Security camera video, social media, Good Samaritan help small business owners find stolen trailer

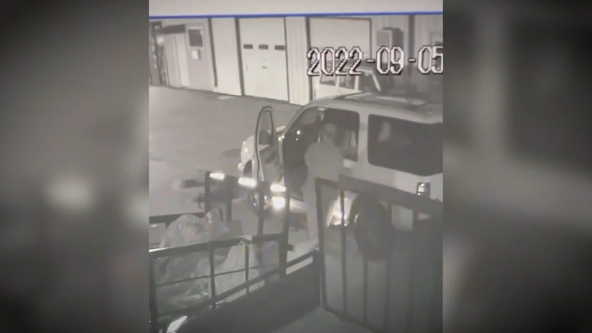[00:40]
Thanks to this security camera footage, people in Pasadena knew exactly what to watch out for. There was two individuals. They, I believe, came prepared. One of the men brought equipment that cut through the trailer's chains and locks. Then in about two minutes flat, they hitched it up to their white SUV and took off.
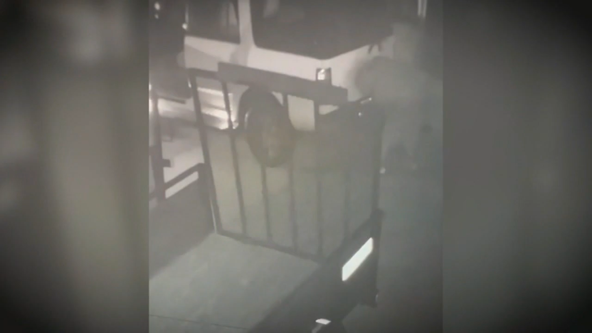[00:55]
You know, our trailer is our means of transporting all our deliveries, all our orders.
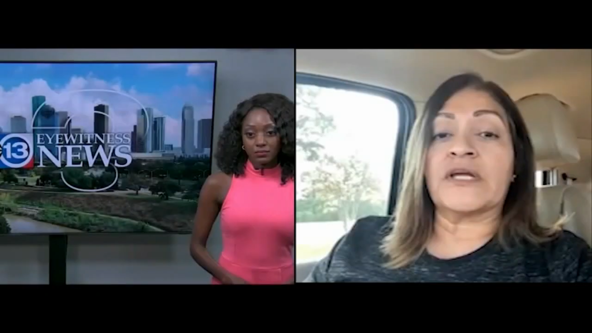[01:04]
Rebecca Castillo says they called police, but they also posted this video online asking the community for help.
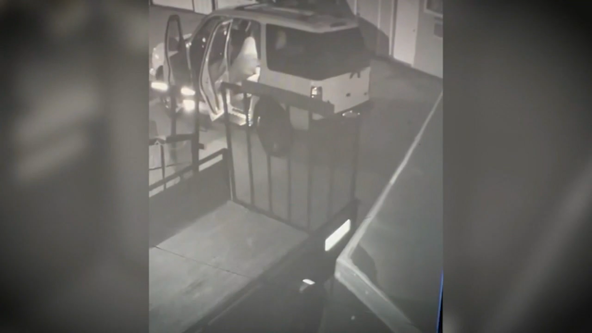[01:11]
No one's been able to identify the thieves so far, but someone did spot their trailer abandoned on the street.